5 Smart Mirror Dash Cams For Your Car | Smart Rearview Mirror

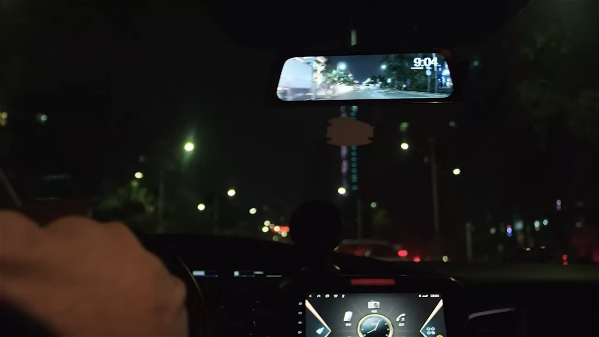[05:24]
Its 9.35-inch fully laminated Stream Media touch screen provides a responsive interface,